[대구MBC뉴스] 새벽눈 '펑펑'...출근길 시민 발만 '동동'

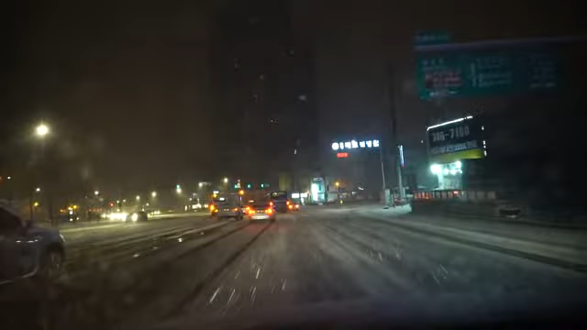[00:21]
오늘 새벽 대구 달구벌대로 펑펑 내리는 눈 때문에 동이 트기도 전에 제설차가 영악할 힘을 뿌립니다.